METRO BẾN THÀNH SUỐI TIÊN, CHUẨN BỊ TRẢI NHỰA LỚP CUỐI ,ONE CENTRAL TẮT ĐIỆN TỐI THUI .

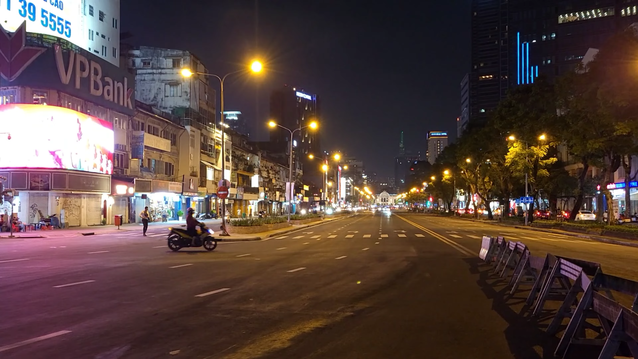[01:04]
Người thấy là rất là đẹp và rộng rãi đấy.